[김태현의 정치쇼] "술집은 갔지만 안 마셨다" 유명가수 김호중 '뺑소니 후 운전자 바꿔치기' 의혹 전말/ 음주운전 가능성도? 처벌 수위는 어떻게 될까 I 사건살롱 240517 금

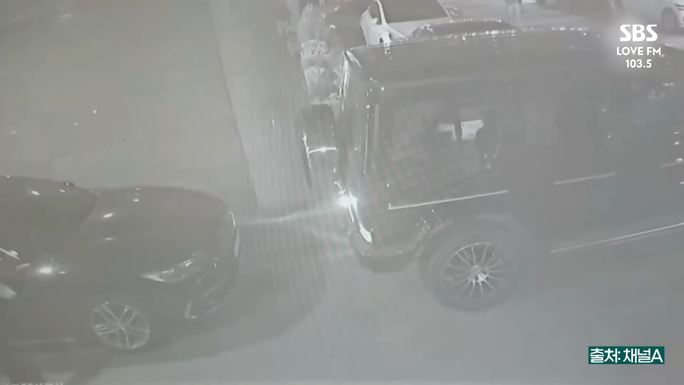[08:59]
CCTV 찍힌 게 있습니다 지금 나가는
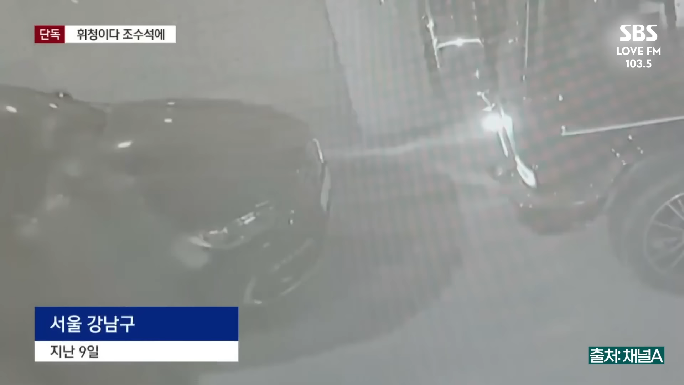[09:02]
CCTV는 서울 강남의 한 유흥주점 앞에 남성 여럿이 가게
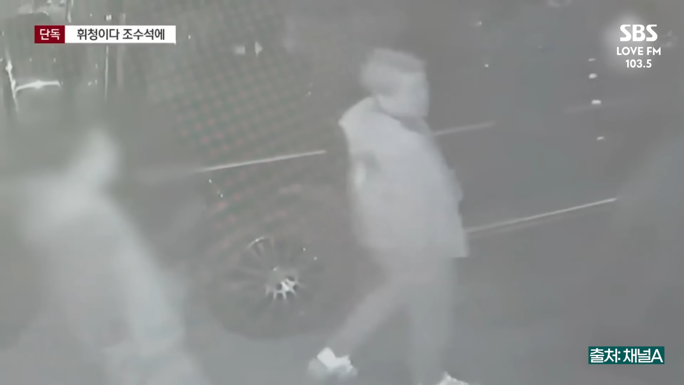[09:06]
밖을 나서고 있죠 거기 밝은 머리색의 특이한 문의 상의가 김호중 씨예요 여기 노란 원 안에 근데 뭔가 좀